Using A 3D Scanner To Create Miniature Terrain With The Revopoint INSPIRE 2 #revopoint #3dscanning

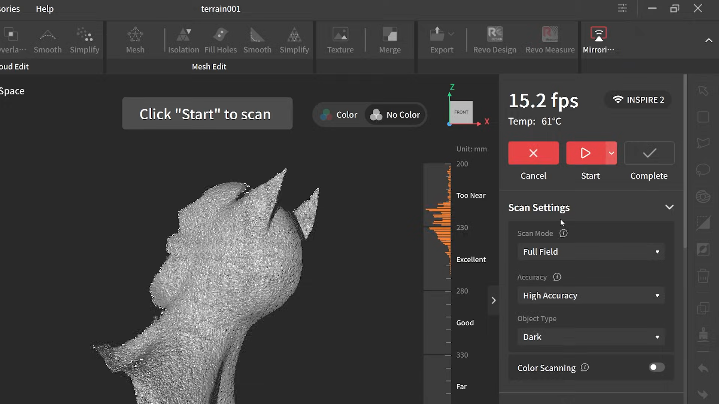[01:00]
And with the scanning settings I'm using full field high accuracy. I'm changing the object type to general.
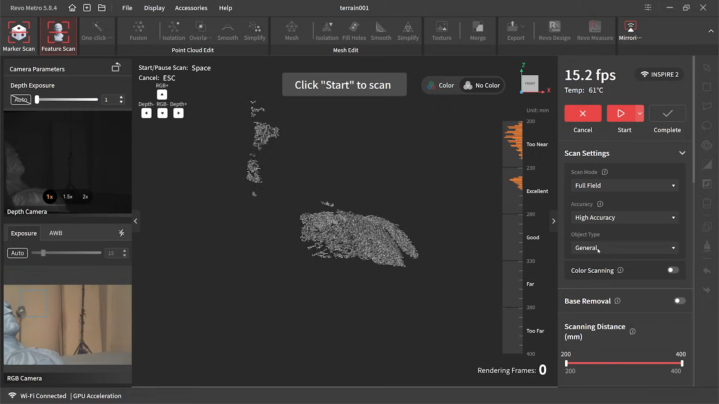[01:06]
I then change the depth exposure to auto. With the hand scanner I'm using the optional mobile
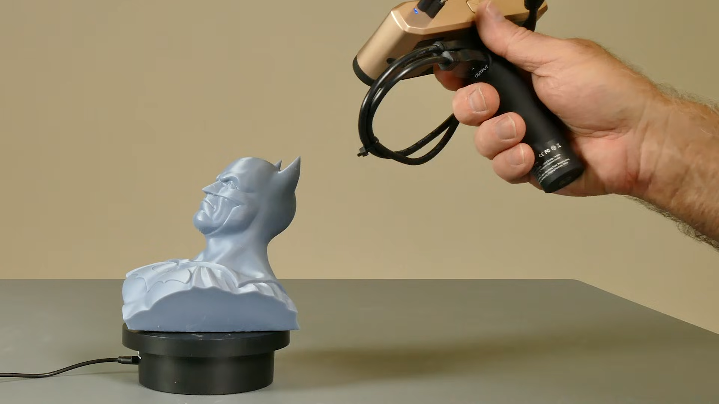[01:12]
kit and that handle doubles as a battery pack as well.
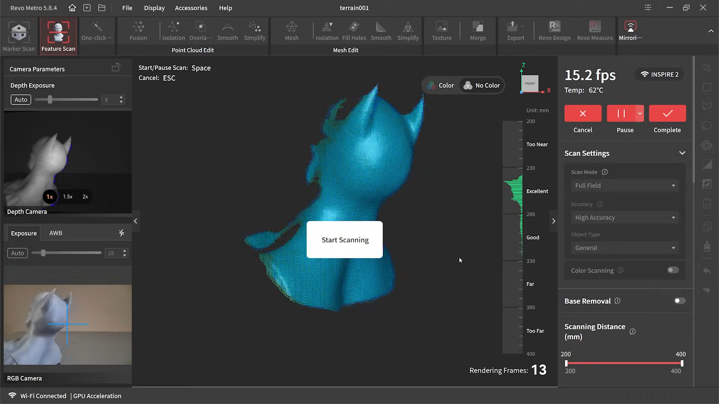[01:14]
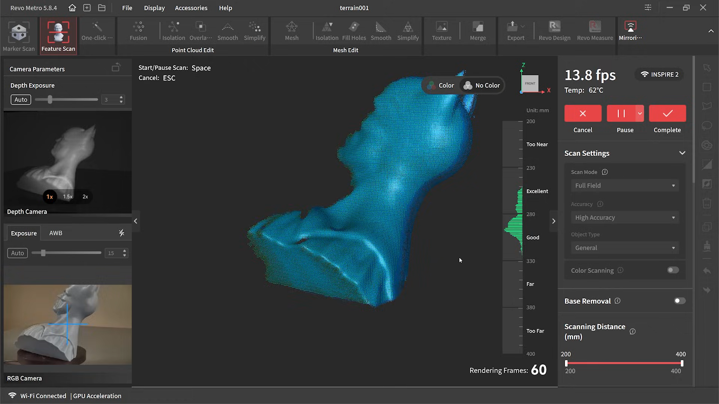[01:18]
One of the things I seem to struggle with is keeping that even distance from the object. It needs to be around 300mm and that green bar on
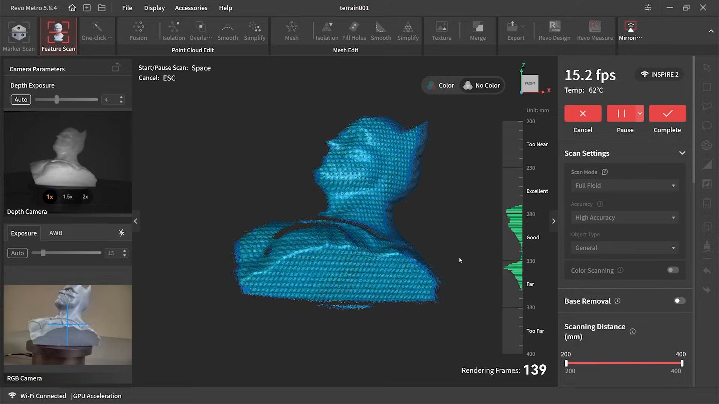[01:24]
the right in the excellent section to get the best results.
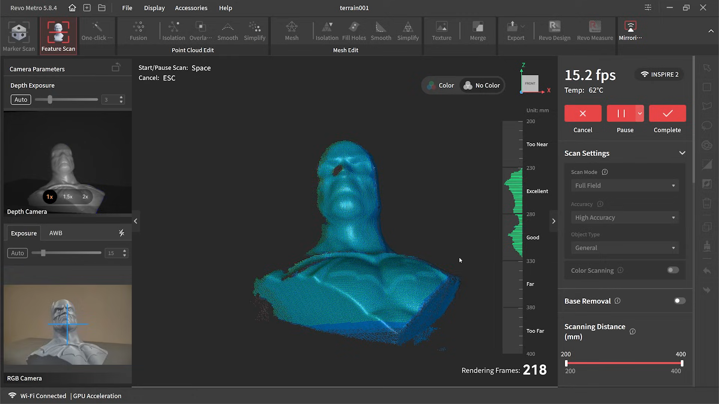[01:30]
Now there were a couple times where I lost the tracking but the software worked it out and put it back in line again.
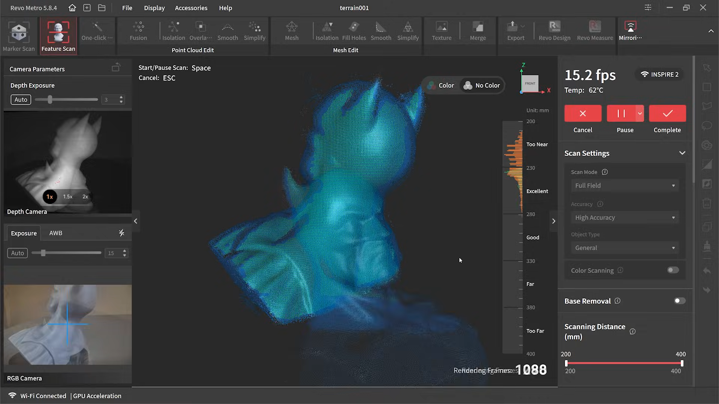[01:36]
This scan only took a couple of minutes to complete. During the process you can pause the scan and have a look at areas that you may have missed.
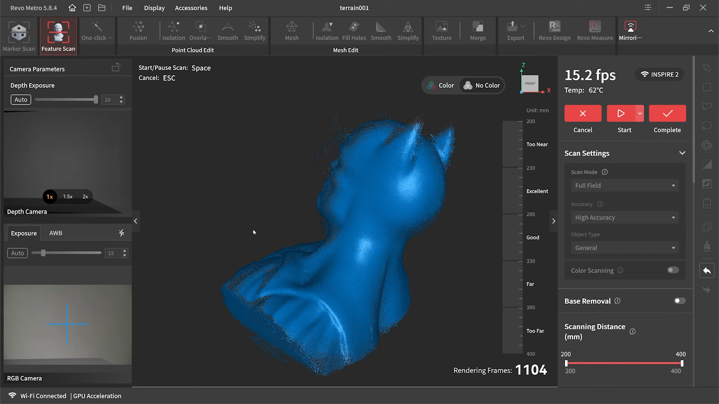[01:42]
Now in this case I did miss the top of ears but I didn't even notice it when I was doing this scan.
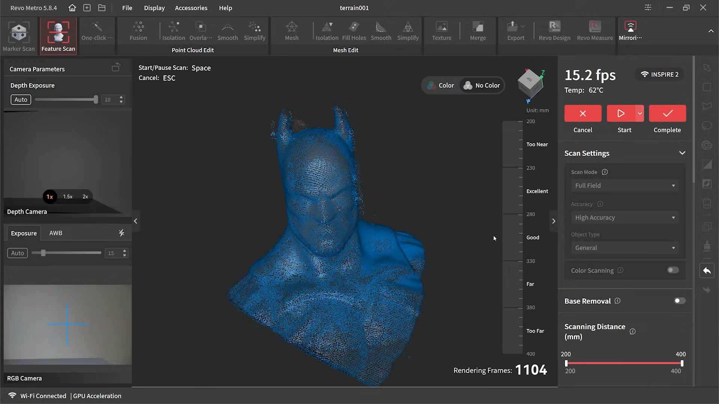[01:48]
So I thought I was happy with it and I hit complete which is the button there on the top right hand corner.
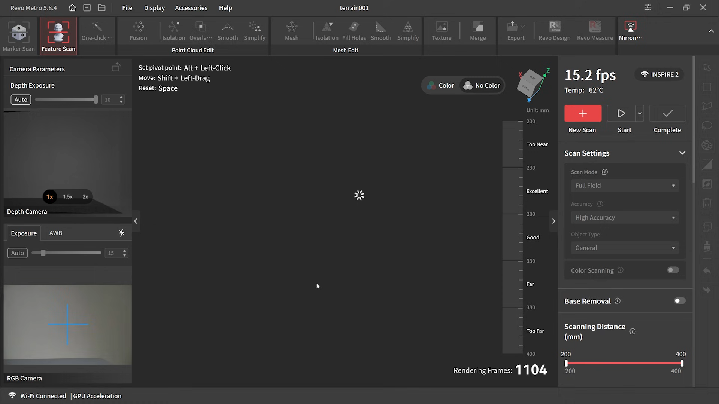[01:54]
The software then did a bit of thinky thinky and then produced the raw file.
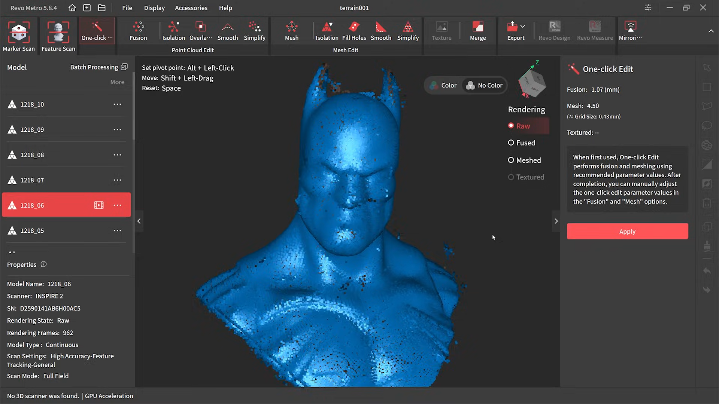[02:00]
And yes I know it looks a bit weird at the moment but we can fix this up.
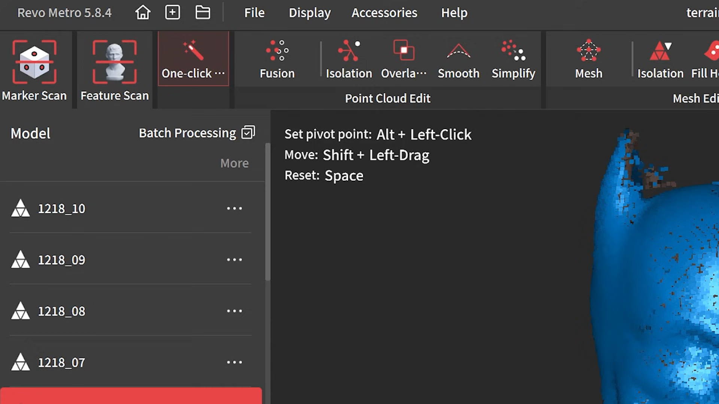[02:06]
Revo Metro does have what's called a one click edit and what that does it processes the model with some
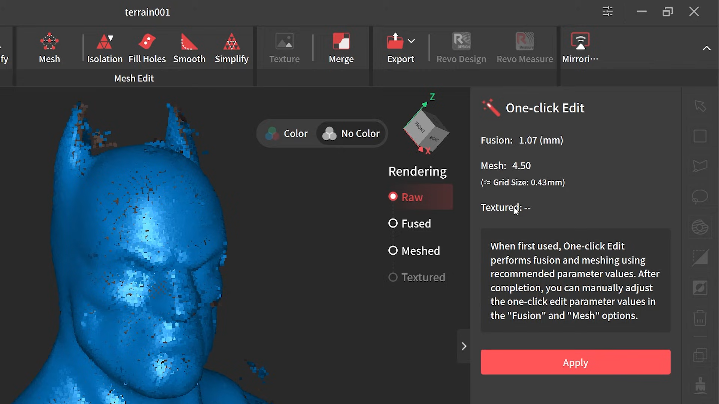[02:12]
pre-determined settings with the fusion and the mesh.
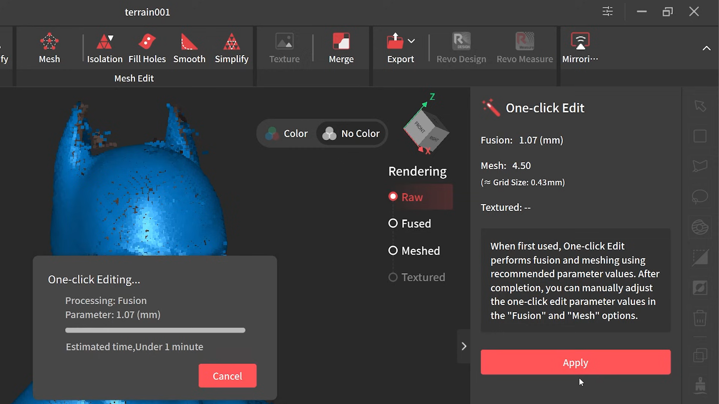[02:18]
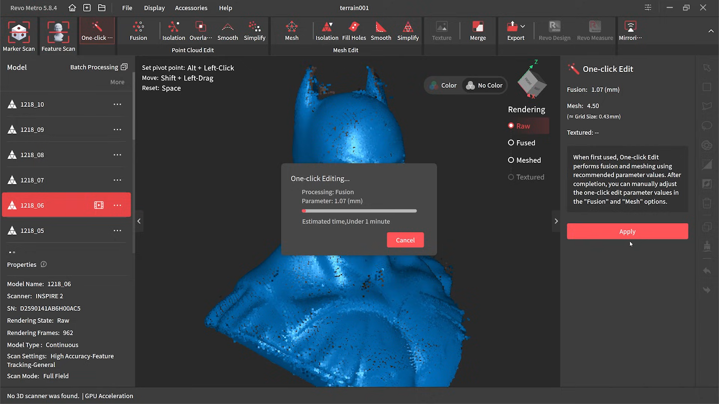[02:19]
So there we just hit apply then again it goes off thinky thinky and this takes about two to three minutes to process.
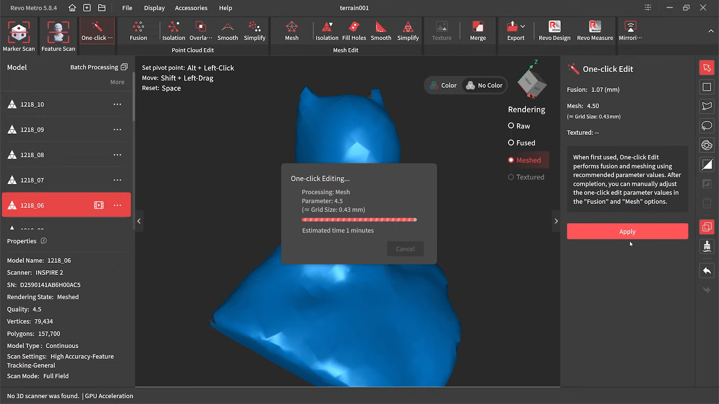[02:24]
It then saves the edit and we end up with the result. And you can see it's a very soft looking render.